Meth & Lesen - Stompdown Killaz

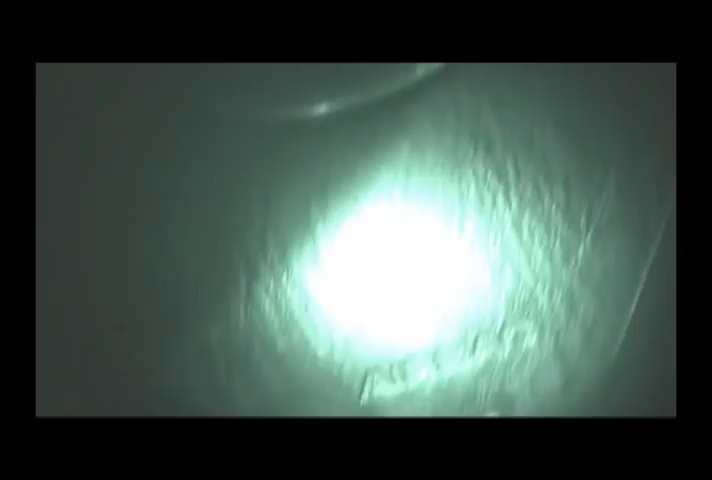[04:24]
That was one day, huh? Yeah, that makes me live, bro. That one's so lit up, the other one's so dark, eh?
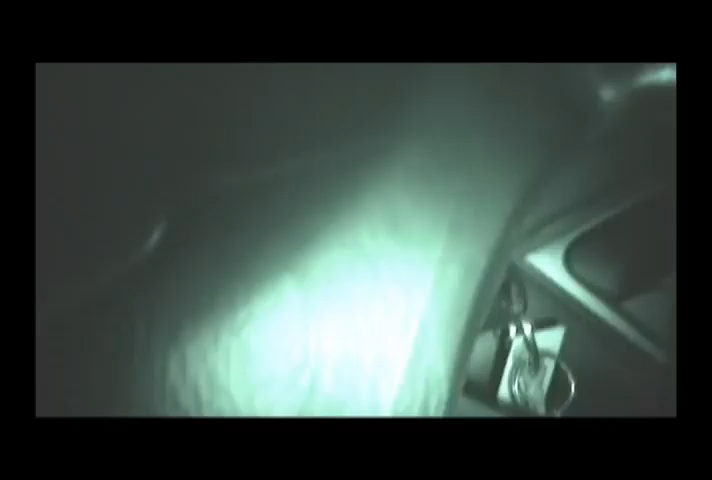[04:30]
We should almost go park by it and just do a nighttime, or no, daytime. It's right, I'm totally different when I do freeway spots.
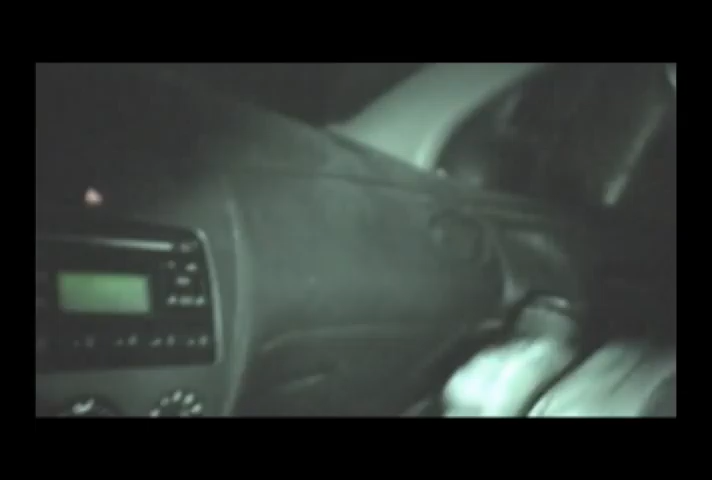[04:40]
You said that city shit that went by was the best shit ever. It lit up the whole thing. I could... Take hope, no, we're not. Oh, no, I'm good. Oh, shit, carry that.
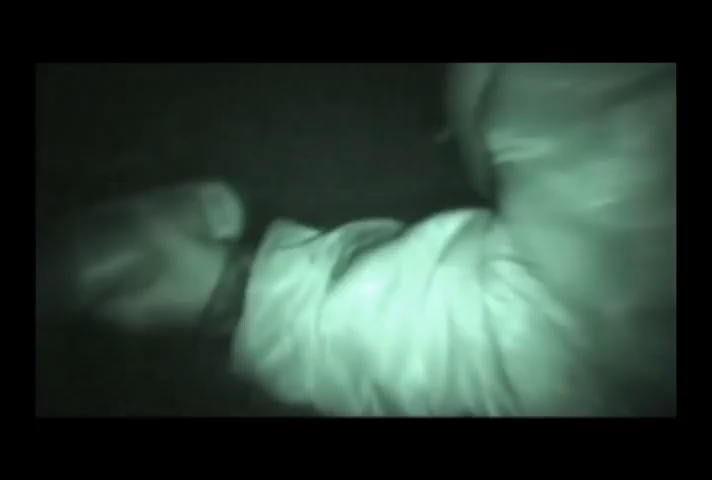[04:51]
Oh, sorry. All good, sorry. Hey, that's just to show you the quality of camera.